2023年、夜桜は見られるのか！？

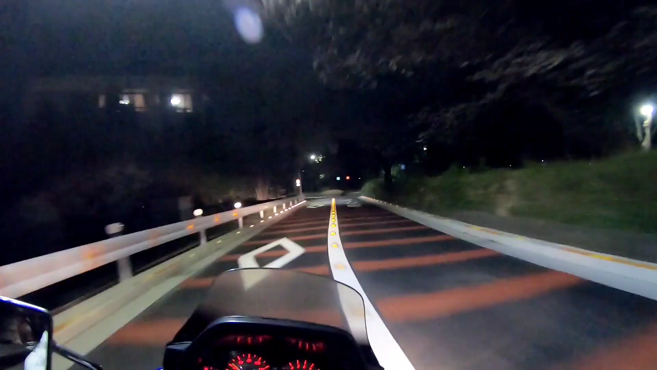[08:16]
ねえ、ほらほらほらほら、桜には全然届きませんね。
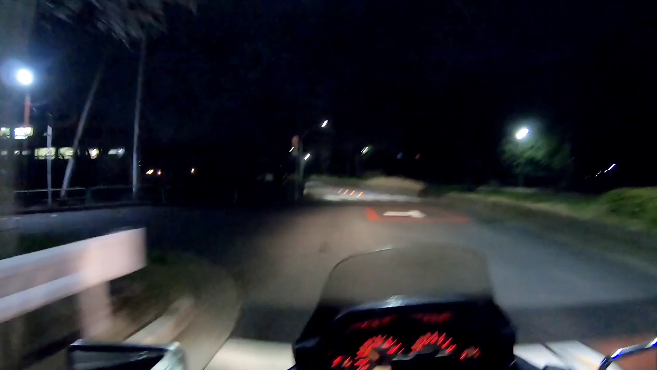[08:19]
うわー、これ絶対ね明るければ綺麗なんだよな。結構咲いてるんですよ、もう7分8分ぐらいは咲いてるんですよ。いやーもう残念だな。まあまあまあまあしょうがないね。まあ最悪あとね雨降ってても車で来るっていう手もあるんですけどね、土日に。
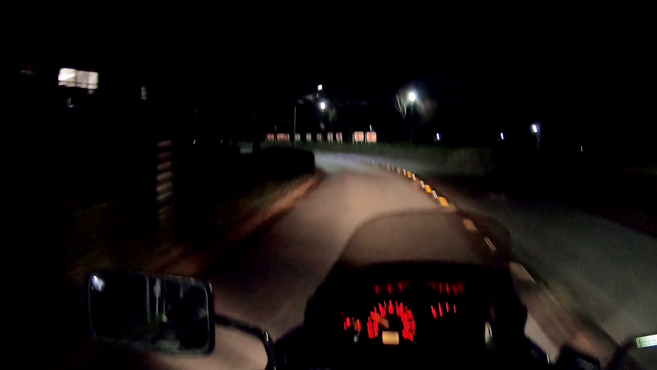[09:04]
これはねお見せできないのはちょっと残念だな。あれかな、これ編集するときにうんと画面を調整して明るくしてやればひょっとして桜映ったりするのかな。
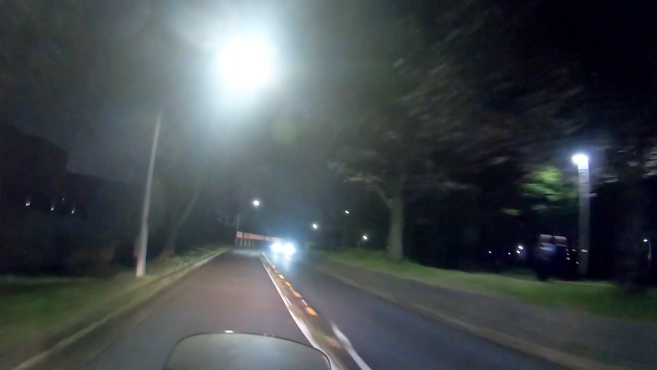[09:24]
ちょっとね編集の時にやってみたいと思いますけどね。むむむですね。うわー綺麗に咲いてる、いっぱい咲いてるんだけどな。うわーこれでもうあれだわ、水元公園の終わりですわ、もう終点まで来ちゃいましたね。
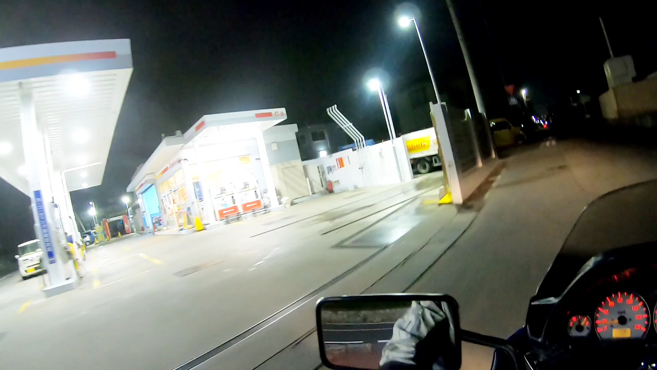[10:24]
ここね、シェル石油だったんだけど、最近出光に変わりましたね、市川スタンドさんなんですけど、
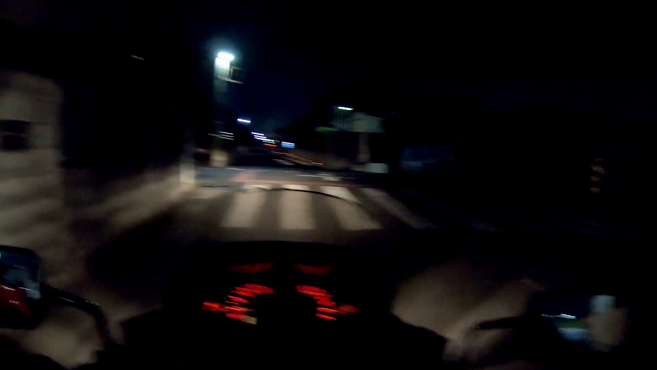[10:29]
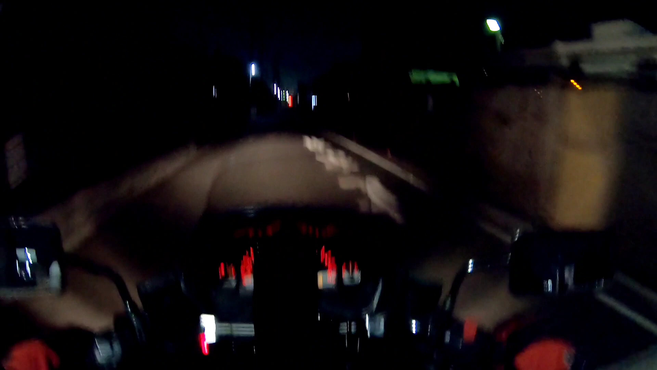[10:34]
はい、さあどれぐらいライトアップになってんのかな、前で写真撮れるかな、うん、暗い暗い、ちょっとハイビームできますね。まあ、車もバイクもね、本当対向車がないときはね、基本ハイビームで走るらしいんでね、そんなことも知らねえのかって言われちゃいますけどね、
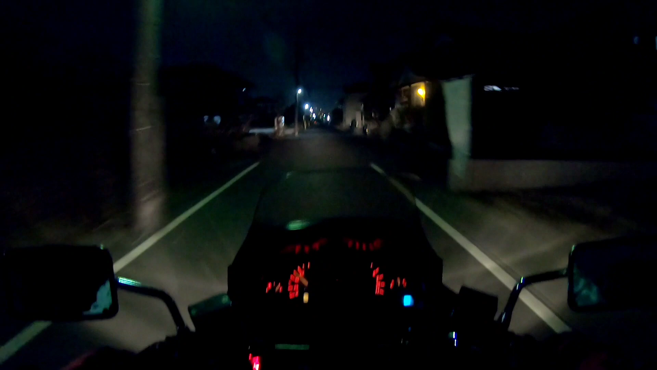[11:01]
まあね、ちょっと最近のバイクでもないので、あの今時のバイクだったらね、LED ヘッドライトとかね、明るいんでしょうけどね。さあどうなんでしょうか。もうそこだけでもね、綺麗に桜が、夜桜が見えるといいな。せめて写真ぐらいね、撮りたいですよね。よいしょ。はい、2号半用水まで出てきました。
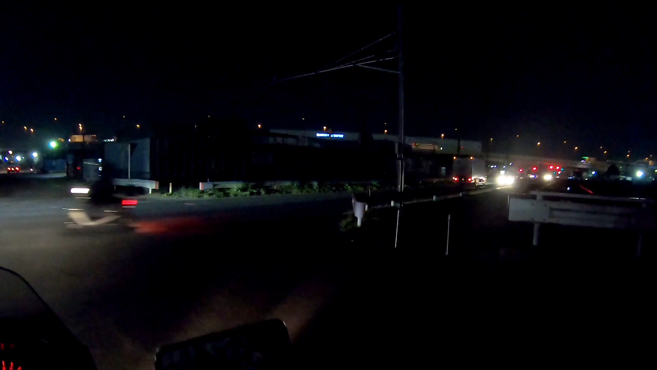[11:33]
からあーどうかな、こっからじゃまだ見えないな、ライトアップしてないのかな、
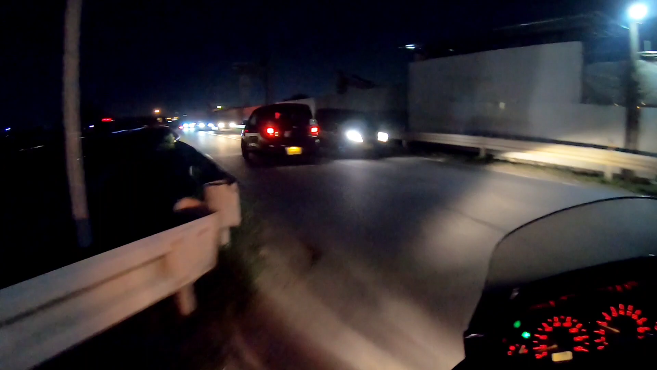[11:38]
ひょっとして今年もやってるよっていうような情報をちょっと得たんですけどね、やってないのかな、やってるかな。この2号半用水沿いなんですけどね、わーなんかやってないな、
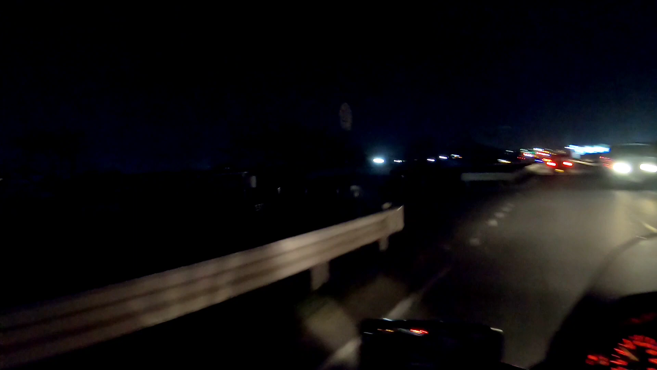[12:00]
うわー、この辺にのはずなんだけどな、もうちょっと先か、あ、なんかついてるな、なんかついてますね、あーやってるやってる、
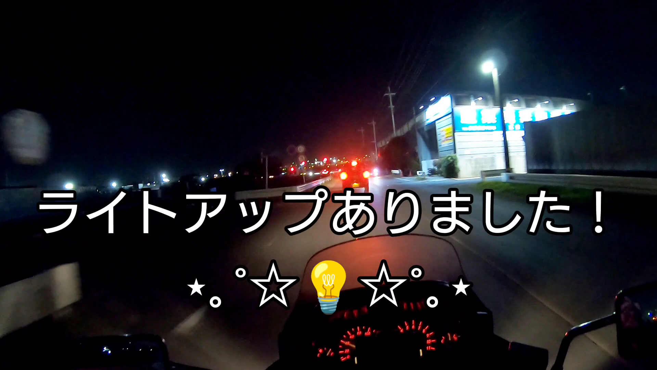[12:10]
あの赤信号のあたりですね、うん、やってますね、やってますけども、うん、なんとか撮れるかな。
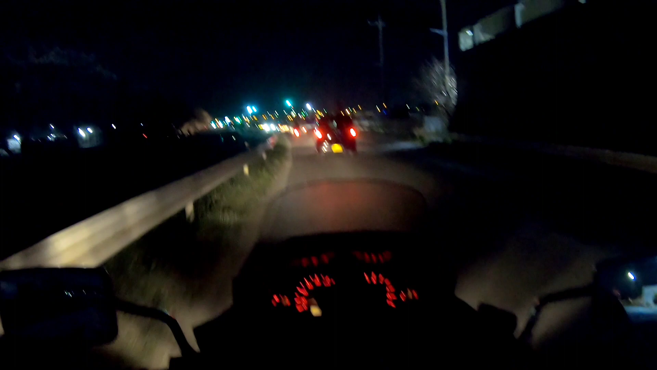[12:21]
はいはいはい、見えますかね、ねえ、ちょっとね、あるエリアがね、このちょっと、いや、ライトアップしてるんですよ、ほら、ちょっと曲がりたいんだけどな、ハイエースさんが、ちょっとね、
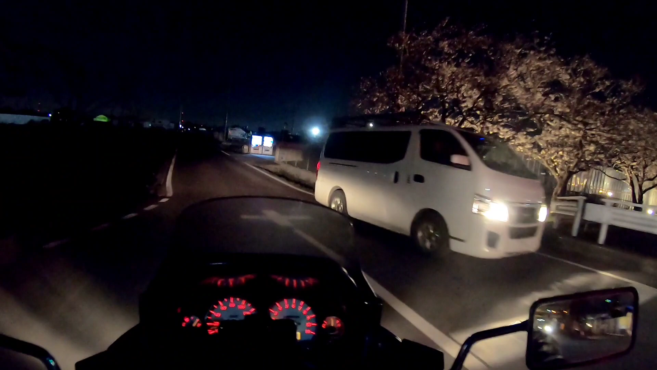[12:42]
これ U ターンしてこないとダメかな、ちょっと前で撮りたいね、これ前で撮りたいので U ターンしましょう。
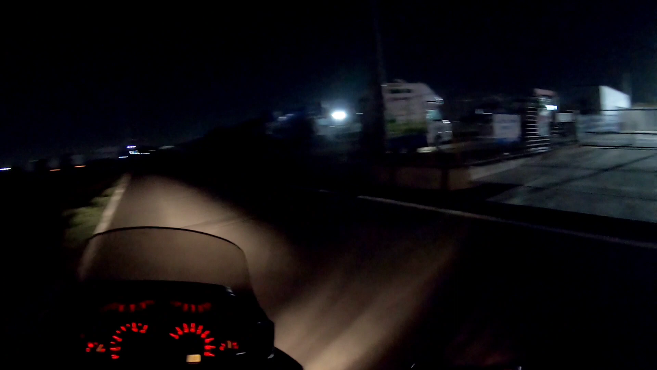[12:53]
さっきの車がちょっとな、お邪魔なんだよな、信号変わってくれると
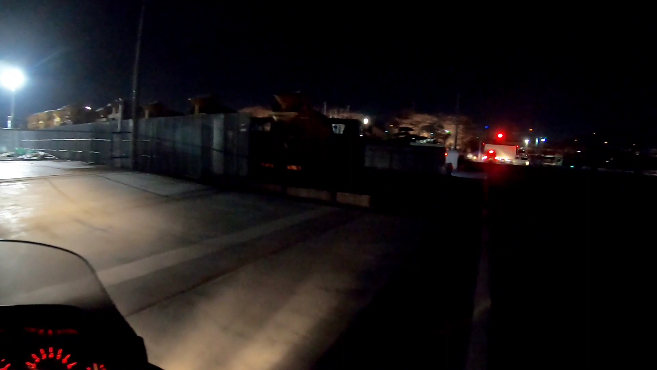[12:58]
ね、どいてくれるんでしょうか、だからちょっと一旦止めてね、手で押してね、それでちょっと写真をね撮ってみましょうかね。はい、ここにちょっと止めさせていただいて、あそこにねあるんだよね、